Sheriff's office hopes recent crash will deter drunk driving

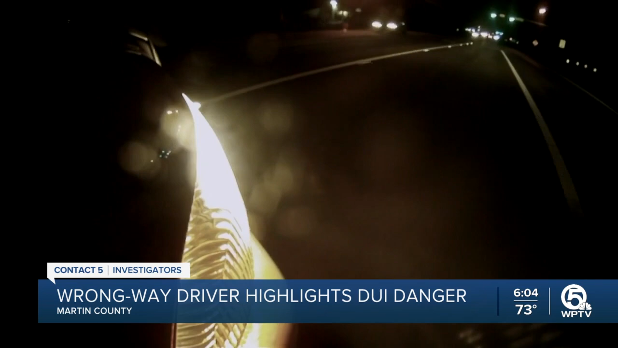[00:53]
Moments before this crash, we're northbound us one, but he's driving in the southbound lane over 60 I stick closer to 70 miles an hour. A driver called 911 warning of a dangerous driver and then, oh, oh, head on with a car, man. He just head on with another car. Deputies blame a suspected drunk driver for the crash and nobody died.